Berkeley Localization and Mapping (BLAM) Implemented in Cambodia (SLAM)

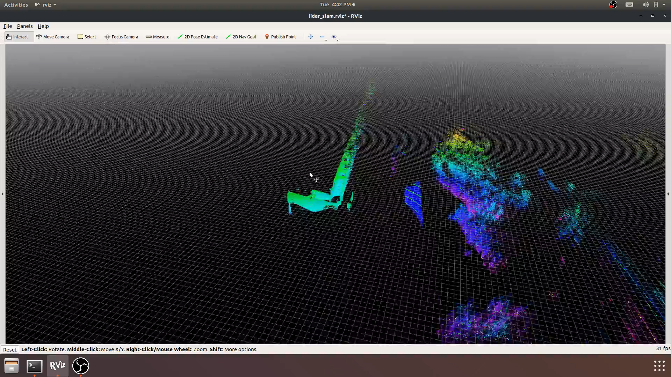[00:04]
so here we're at one end of the hallway at of ITC we can see that we have an odometry frame and a world frame as well as the base frame and it's scanning most of the hallway this is a staircase right over here and then outside we have a bunch of trees even without moving we actually capture a good chunk of the hallway to begin with we're going to start moving in a
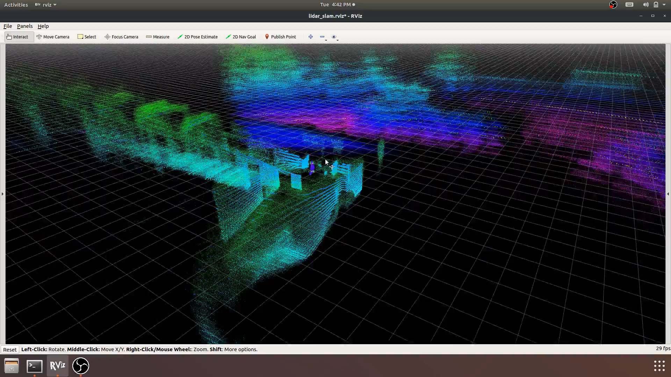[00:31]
second and you will see how blam is able to capture rooms
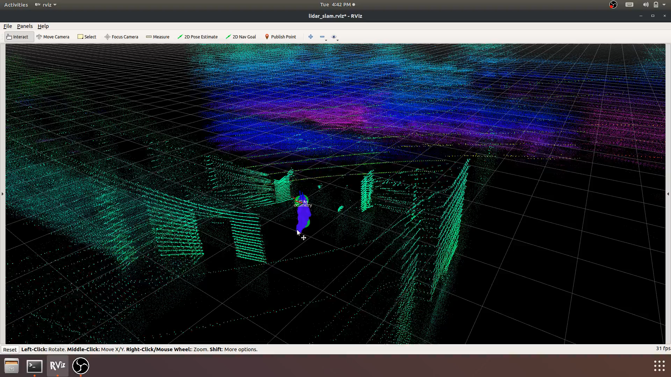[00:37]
by walking inside of them as well as rooms by walking past them if they have windows so now we start walking
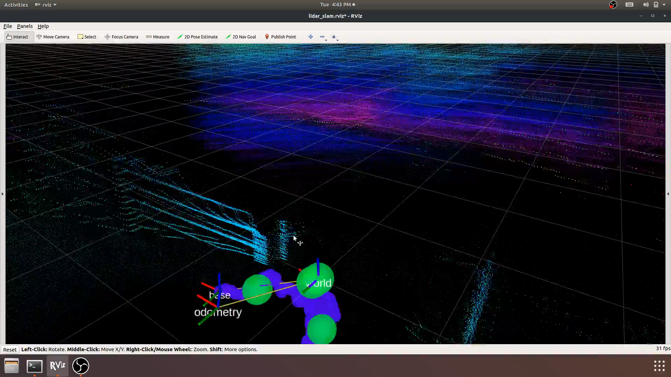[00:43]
let's take a view from the top
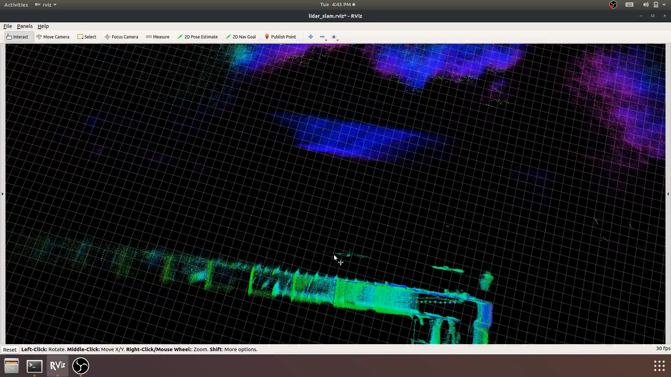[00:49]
you can see that the algorithm is tracking where we are and as we walk past the
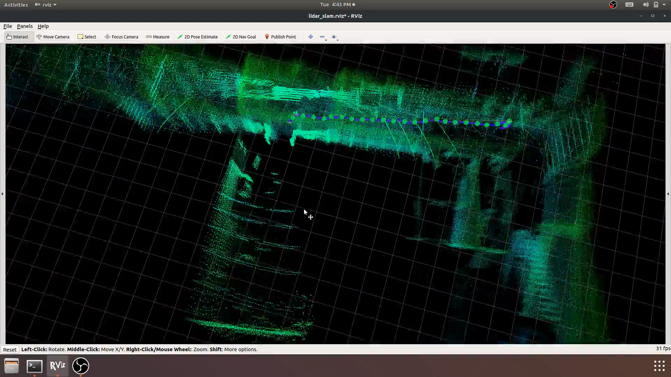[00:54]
room it populates it with point clouds which are then sort of updated more densely as
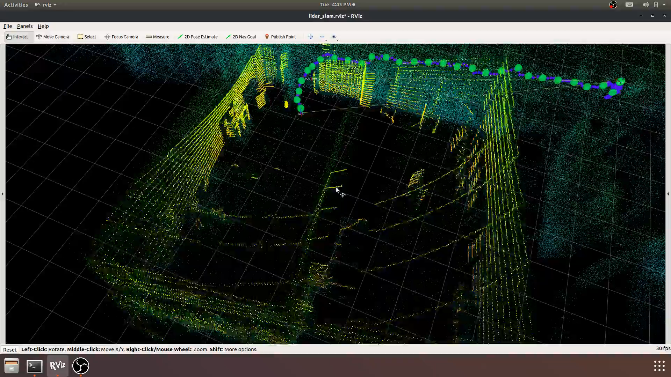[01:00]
we enter the room now we're exiting the room
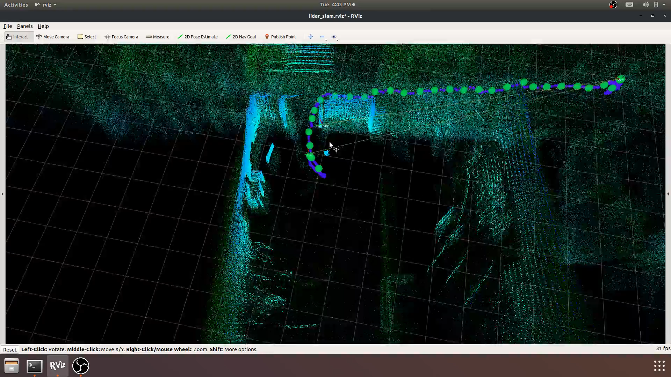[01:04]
as we continue to walk we can see there is a significant there's more mapping of the of the trees outside
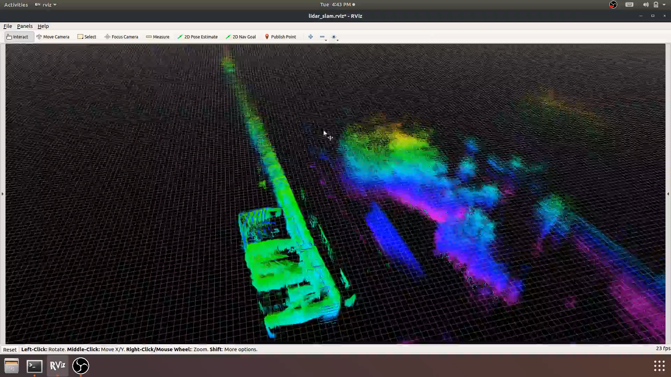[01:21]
sort of automatically the range of the sensor the velodyne the vlp-16 is about 100 meters we enter
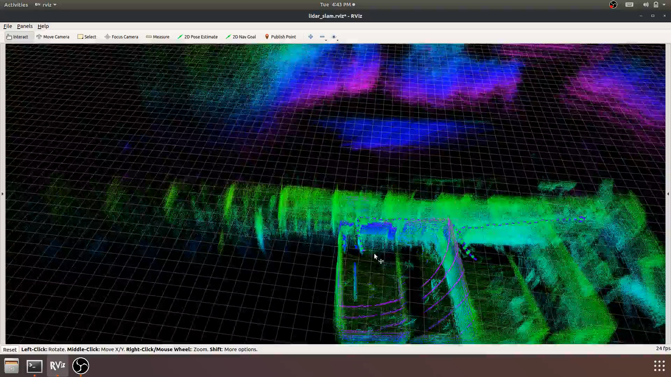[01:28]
another room you can see that it very densely maps it
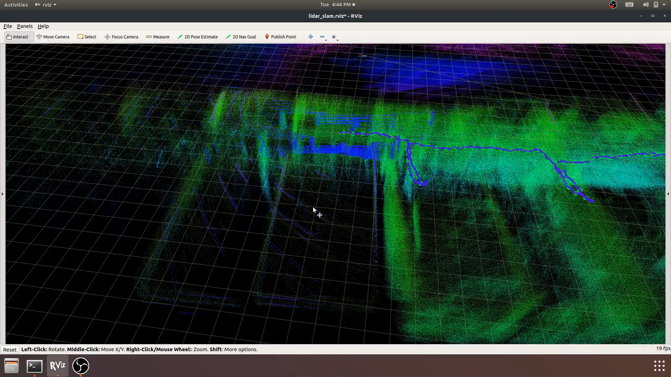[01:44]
you get a third room we can walk by and map goes quite successfully
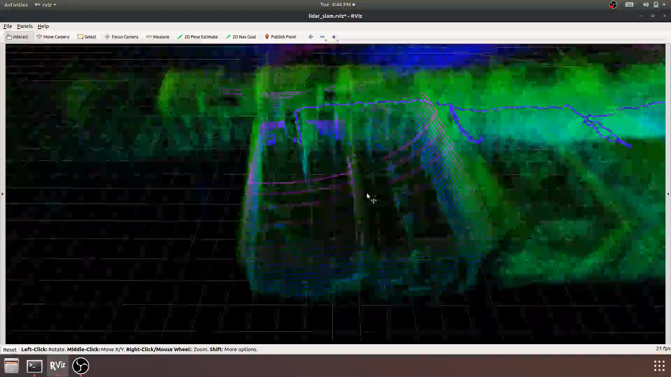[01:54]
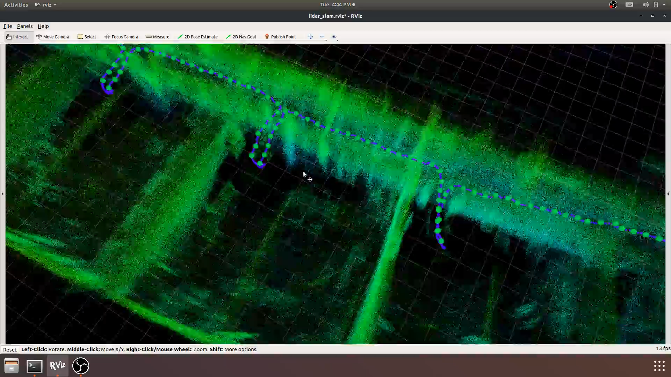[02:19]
and now it's just walking past the rooms we can see that it's able to scan pretty well just by this is sort of the elevator bay just by walking past the rooms right you don't even have to go inside of them but by scanning through the windows that are transparent to the frequencies through to the wavelengths of the light that the velodyne is emitting and receiving it can scan the whole room so now we'll continue to the end of the hallway let's turn me right around here
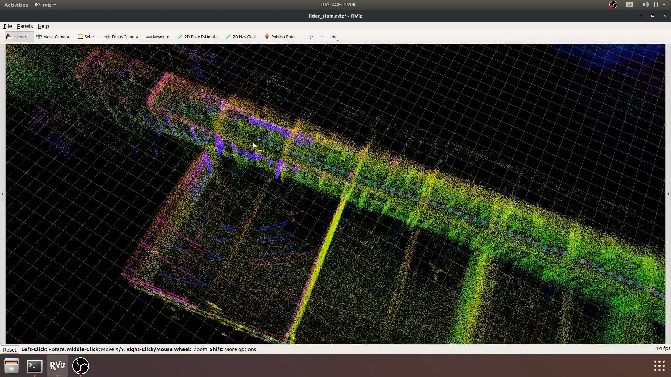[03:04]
well and well then you all And here we have the stairs about to pop up over here,
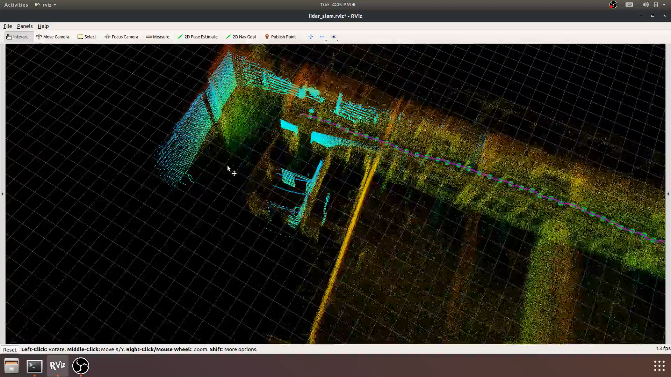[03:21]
those are the stairs, and that is the terminus of the scam, so let's take a look from a bird's eye view at what we've got.
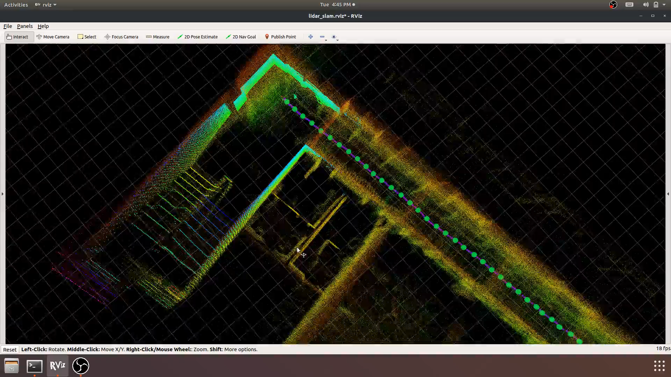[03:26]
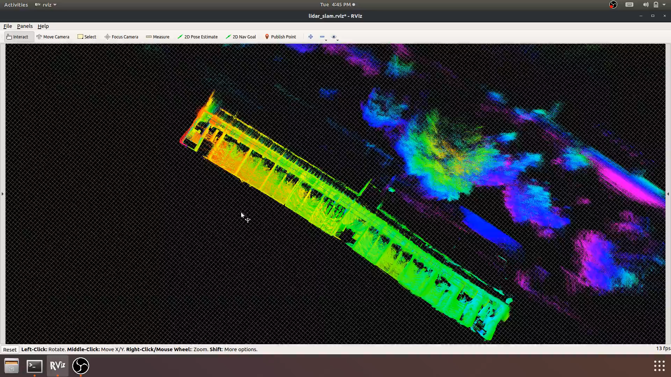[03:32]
Try to rotate that, shall we?
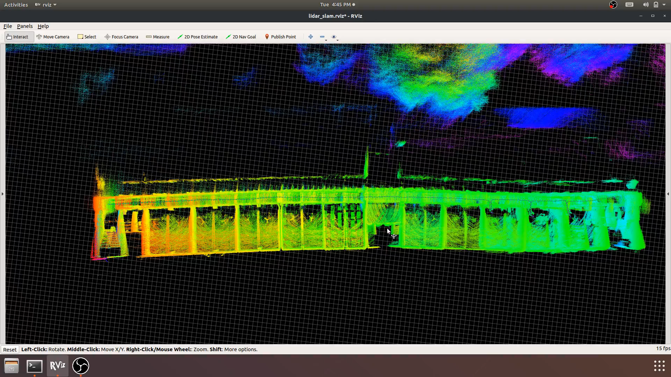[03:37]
This hallway extensively is quite straight in real life, and Blam was able to capture that pretty well.
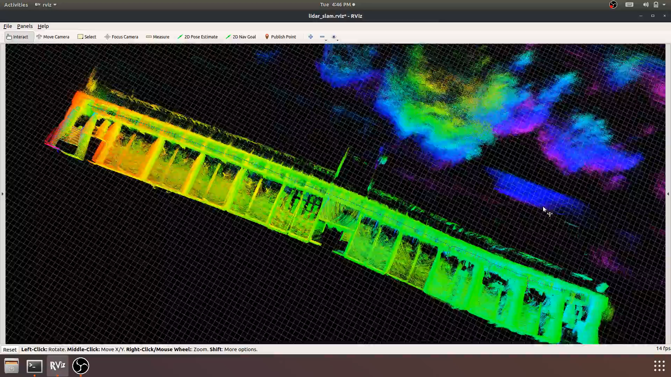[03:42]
And we can see the detail inside the rooms is actually pretty high, so if we look inside we can see people.
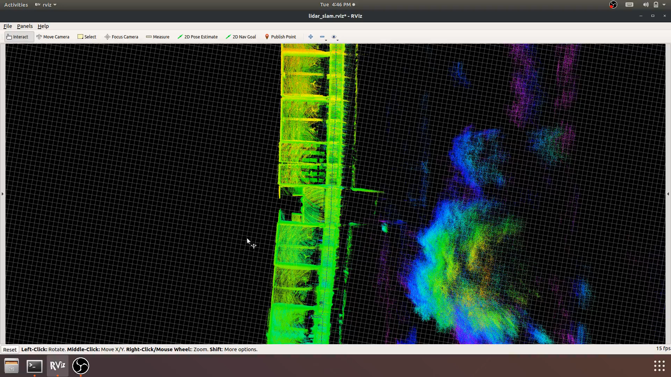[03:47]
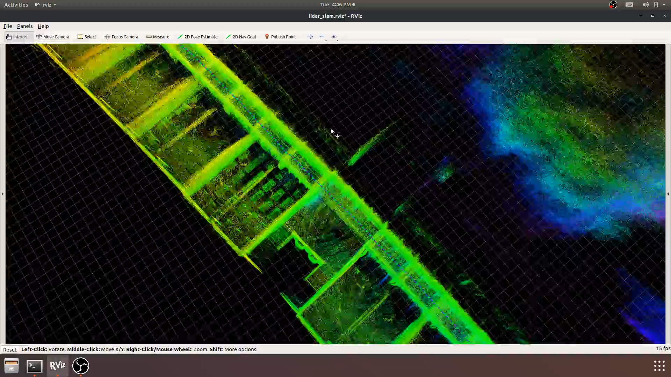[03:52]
This one you can see a bunch of desks, which was the case in reality, so overall it does a great job.